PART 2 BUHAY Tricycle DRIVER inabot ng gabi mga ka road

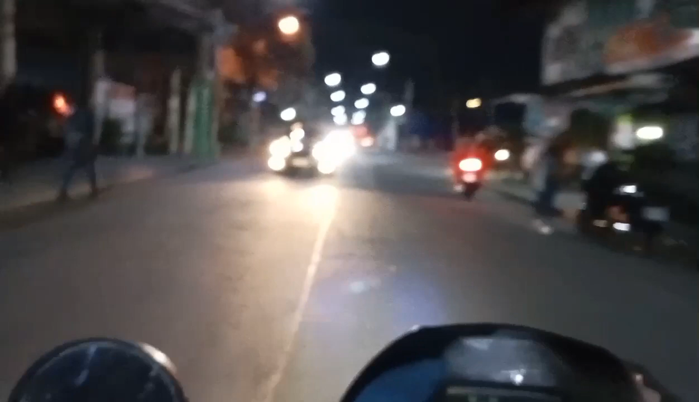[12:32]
Excuse man. Excuse man. Let's go, let's go, let's go. Tagilid yung video ko, tagilid. Third tayo. Sarado dyan. Okay.
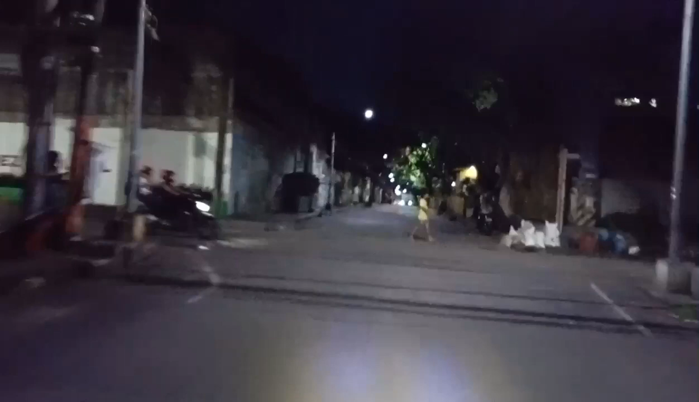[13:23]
Maliwanag na maliwanag. Dahil dalawang ilaw siya.
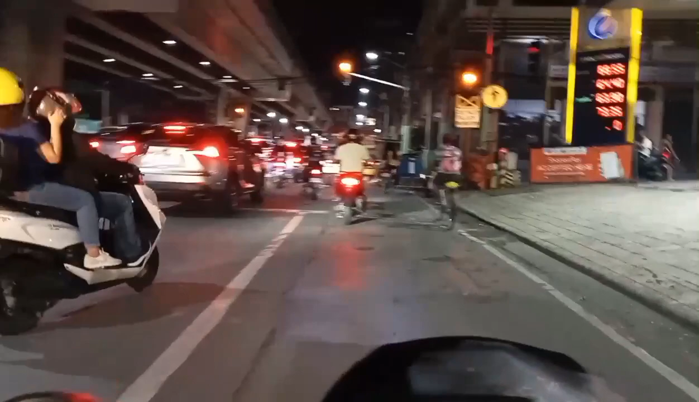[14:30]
Kanan na tayo dito. Kanan na tayo. Ayan.
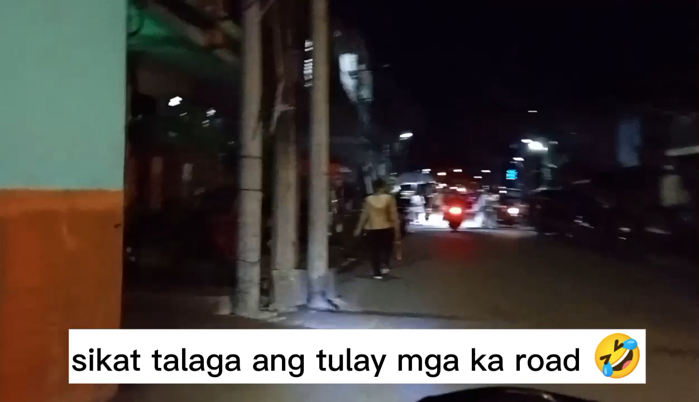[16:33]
Kakaliwa tayo. Papasok sa eskinitang maliit. Ayan.
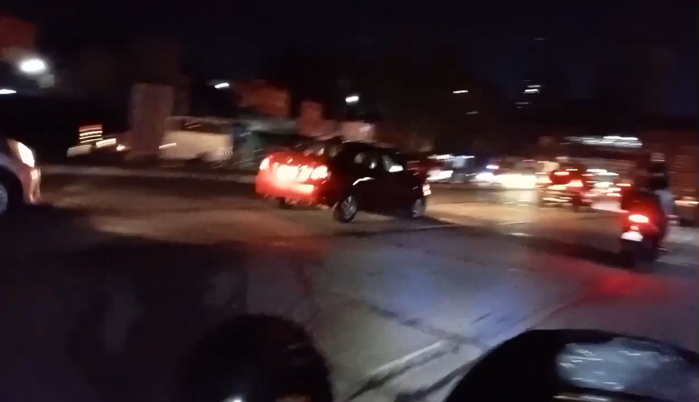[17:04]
Alright! Natito naman tayo sa Fifth Avenue. Yun, kakaliwa na tayo. Habang go pa, go, go, go.